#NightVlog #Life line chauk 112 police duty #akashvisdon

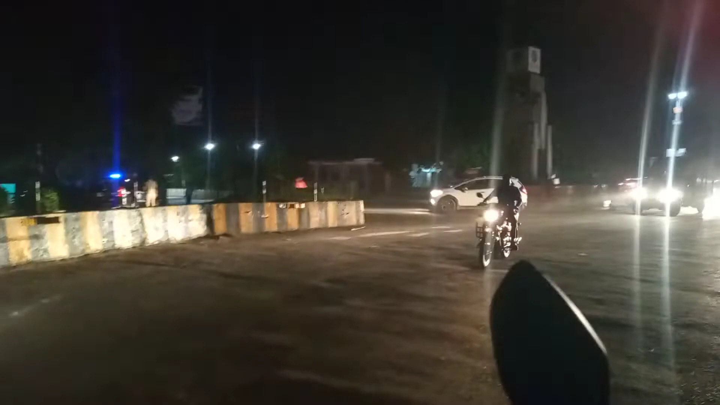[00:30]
बात नहीं जितना है मैं उतने पर रिखा रहा हूं आपको आना 112 नमर की पुलिस अभी वी इस चौक पे पैना थे इस टाइम में भी पहले के समय में ऐसा कुछ नहीं था